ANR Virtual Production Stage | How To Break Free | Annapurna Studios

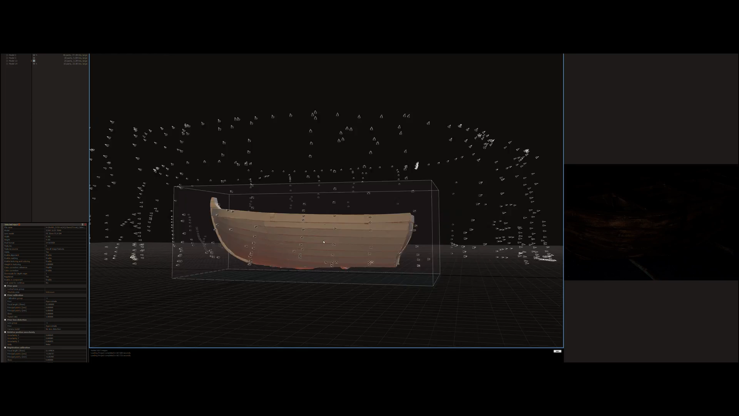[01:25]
of the boat scan of the bridge and put them back into the virtual environment this